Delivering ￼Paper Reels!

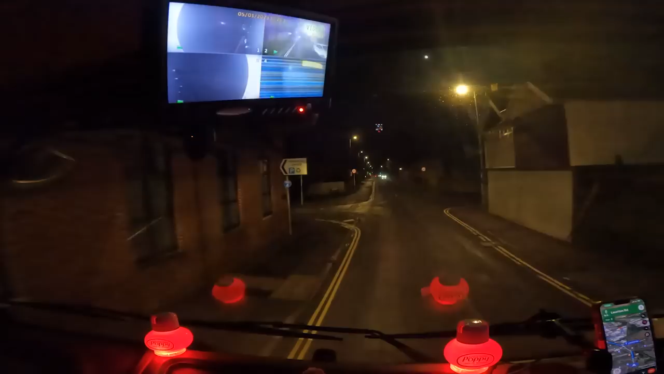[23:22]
Right, we are in Bista, just around the corner from where we need to be. It is 5:30 and paperwork says 5:30 delivery, so we're actually going to be turning up bang on time, so that's good. We made up a bit of time on the M25.
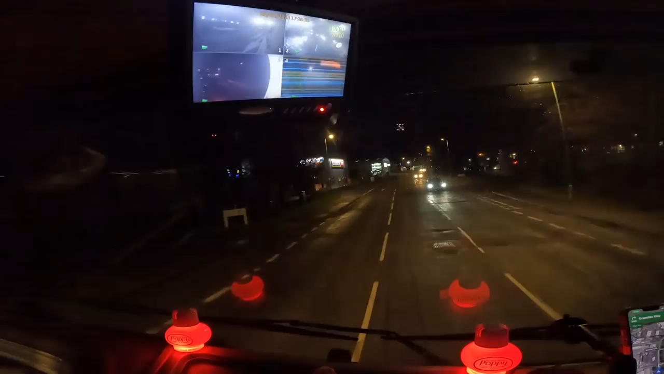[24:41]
Yeah, I was tempted to go then, but we're not going to make it. We have to come to a stop. Oh, I'm being flashed. Thank you. So, hopefully there's no one here. Fingers crossed.
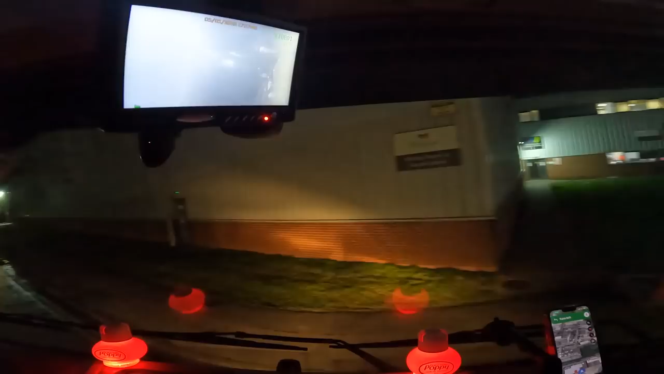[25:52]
Right here, look. Curtains closed. Ooh. There might not be a lot of room down here to park. We're going to come straight down anyway. Because last time I come down here, this is where we were tipping, so...
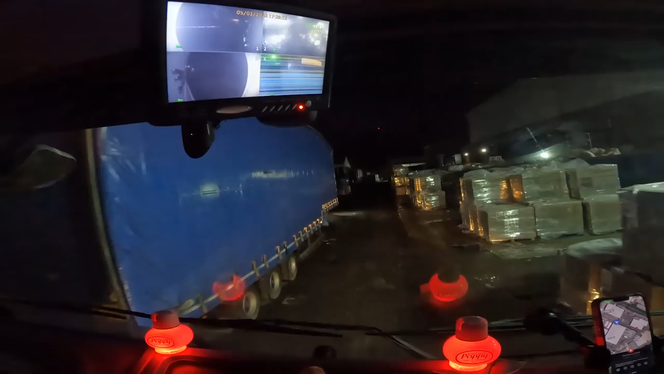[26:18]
It looks very busy down here.